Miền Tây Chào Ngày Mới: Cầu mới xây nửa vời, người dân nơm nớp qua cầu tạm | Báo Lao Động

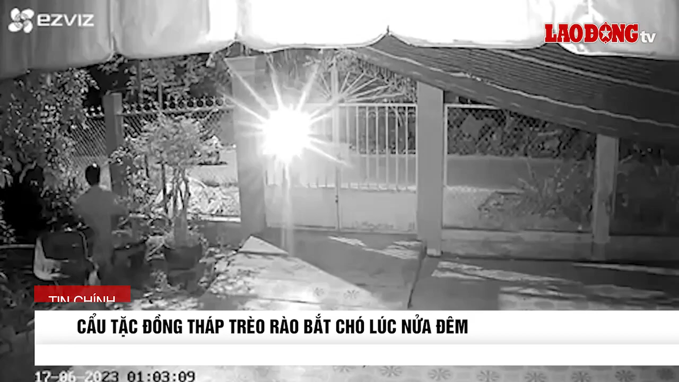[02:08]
Cư dân mạng những ngày qua lan truyền đoạn clip chích xuất từ camera ghi lại cảnh một thanh niên ở tỉnh Đồng Tháp đã liều lĩnh vào nhà bắt chó sau khi đánh bã khiến nhiều người bức xúc Theo đó,
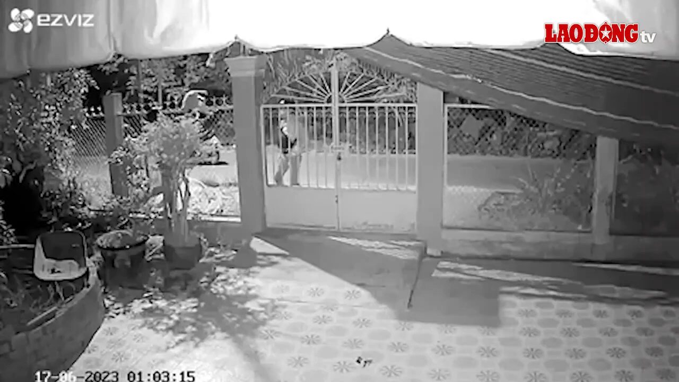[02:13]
sự việc xảy ra vào khoảng 1 giờ sáng ngày 18 tháng 6 năm 2023 tại một tuyến đường đông thôn thuộc huyện Châu Thành Khi hai đối tượng ném chất lạ vào nhà cho chó ăn khiến chúng bất tỉnh, đối tượng còn liều lĩnh leo rào vào bên trong và bắt con mồi Chủ nhà cho biết, thời điểm xảy ra vụ trộm, trong nhà có người nhưng do đêm khuya ngủ sai nên không hay biết Thưa quý vị và các bạn, công trình cầu ngã bác được xây dựng tại khu vực 6 phường Hưng Thạnh,